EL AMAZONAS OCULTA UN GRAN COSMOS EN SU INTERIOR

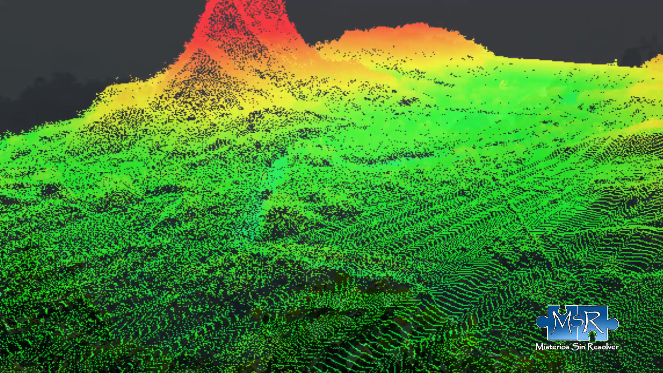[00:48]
Este método utiliza pulsos de luz de láser combinado con la tecnología del radar para estudiar topografía y la superficie de la Tierra,
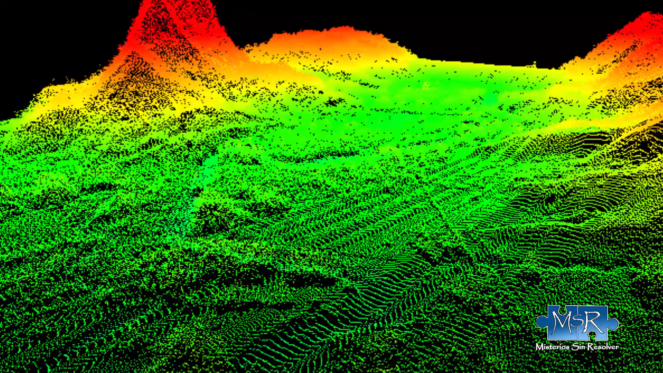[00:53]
mostrando las construcciones que desde el suelo no podemos ver. Por lo que unos helicópteros han sobrevolado la selva del Amazonas dentro del territorio brasileño,
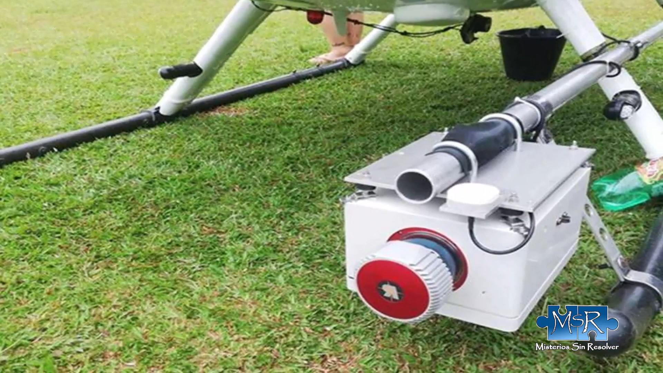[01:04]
concretamente la zona de Acre, y han registrado una serie de pueblos que no existen hace mucho tiempo, y que si la adaptación es correcta desaparecieron engullidos por la selva entre los años 1300 y 1700,
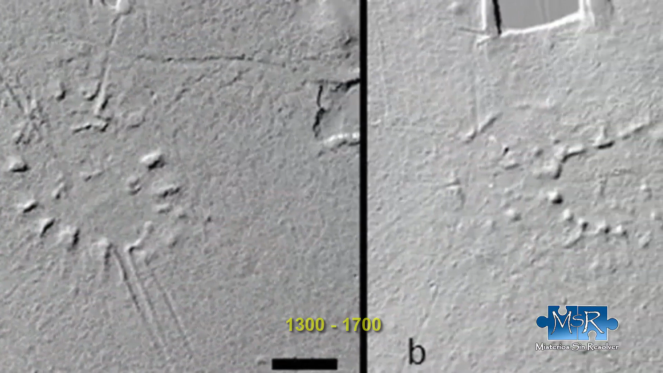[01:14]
según un estudio de la Universidad de Setter.
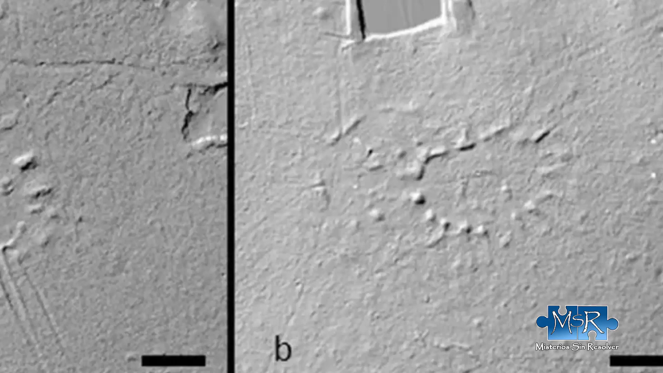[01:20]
El método LIDAR reveló 25 aldeas de montículos circulares de 86 metros de diámetro y 11 aldeas de montículos rectangulares.